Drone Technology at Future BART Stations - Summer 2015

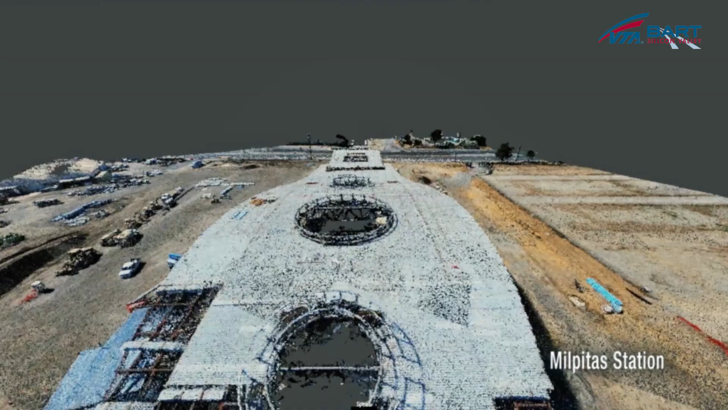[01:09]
With our drones flying around at 150 feet it gives you a really unparalleled perspective of the job site.
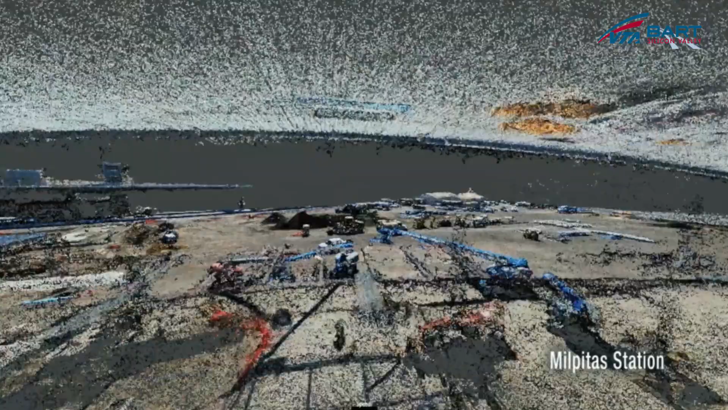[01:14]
We capture about a hundred to a hundred fifty photos on a given flight.
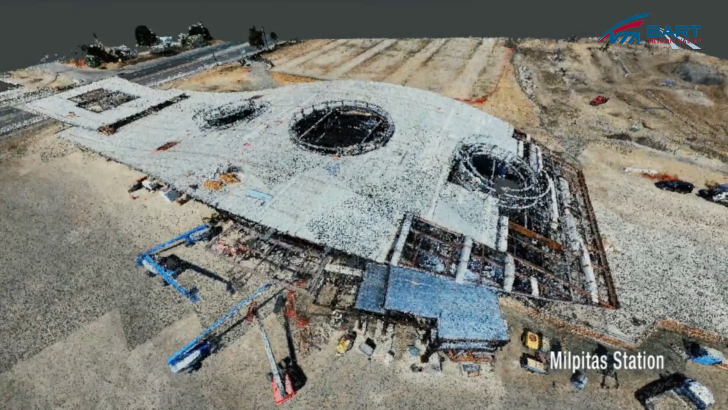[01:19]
So as you know there is a concern among the public about privacy invasion when it comes to the use of drones.
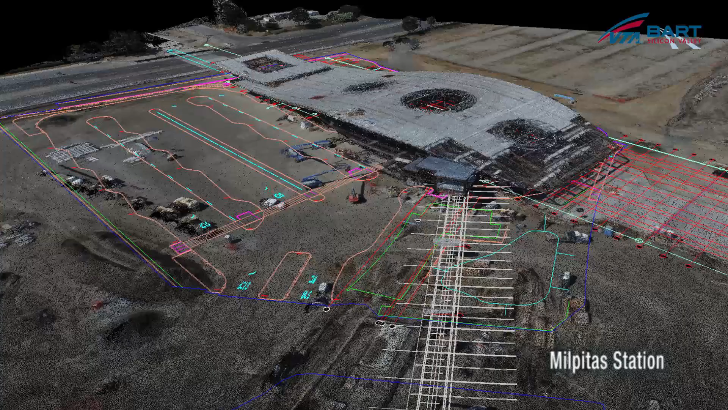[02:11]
and that's the real value we give to you whether that's volumetrics is measurements